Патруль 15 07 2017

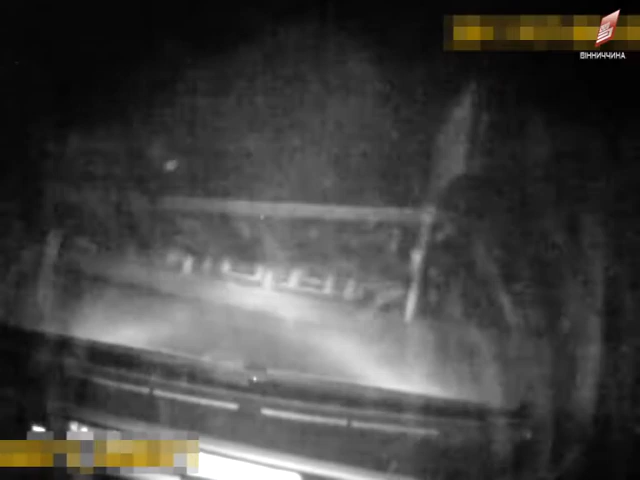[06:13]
Після цього чоловік вибіг з машини і продовжив втечу вже на своїх двох. Наздогнати його вдалося на кладовищі.